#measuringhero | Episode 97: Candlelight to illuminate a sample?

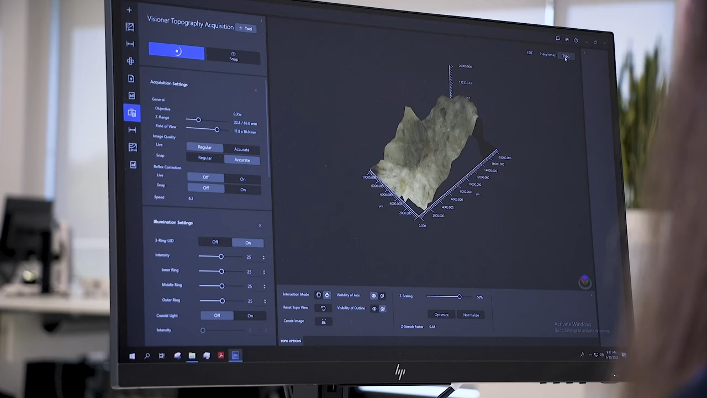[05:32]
Oh, that's crazy. As we move around.
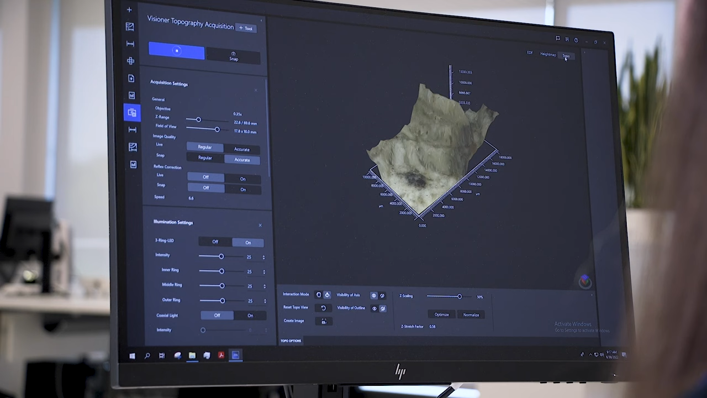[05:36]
So we can measure the height in real time. Yeah. Oh, wow. You can even measure in 3D. I mean, this is really cool.